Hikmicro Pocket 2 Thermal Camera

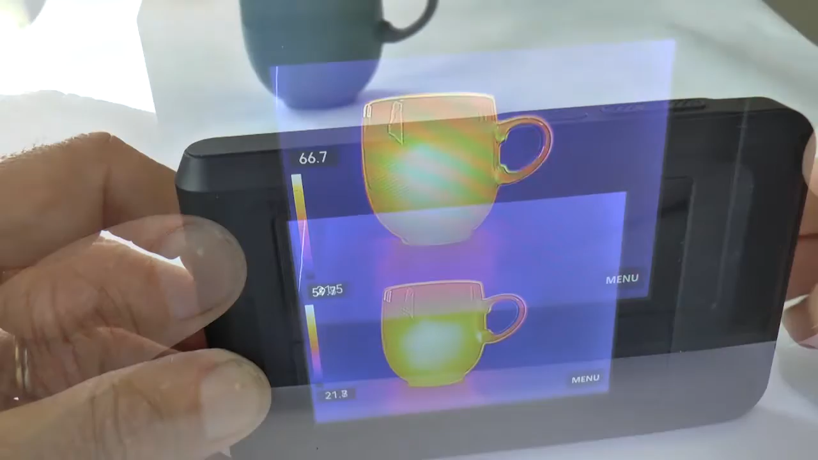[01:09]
So to take a picture we're going to use this bigger button on the top and you press that not for too long and you should see this little image here is showing what you've just taken and saved to the camera's internal memory. If you press this button for longer like this then you will see it's now taking video. It's the second sticking by on the video.
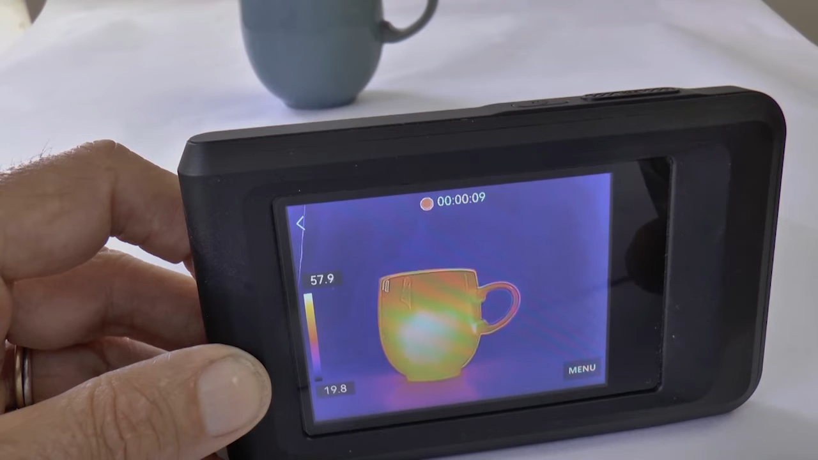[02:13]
Moving around it is a video and when you play it back on the computer or phone it should have sound on it.
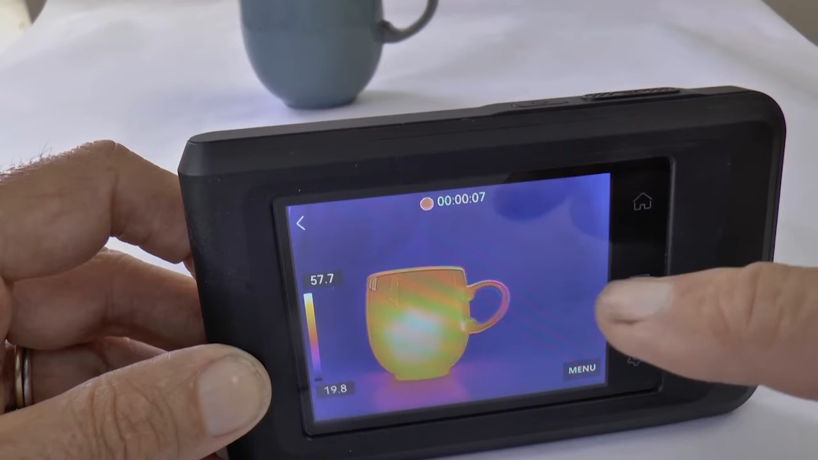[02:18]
This camera can record sound but it doesn't have an internal speaker.